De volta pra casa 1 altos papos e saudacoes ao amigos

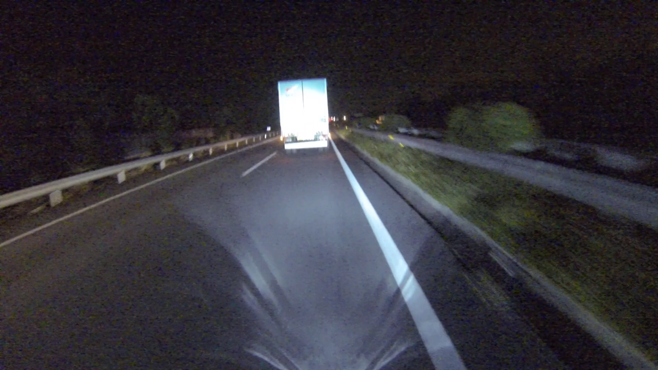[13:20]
Aí, caminhãozinho, sai fora. A expressa hoje tá meio vazia, como vocês podem ver. Tem muita gente. Essa, na verdade, essa expressa aqui é a Quinta Canto, o nome dela, é sempre bem deserta. É mais nos feriadão que você vê um pouco mais de carro, mas é bem deserto. Depois que termina essa daqui aí, pega a Torroco, a outra expresso.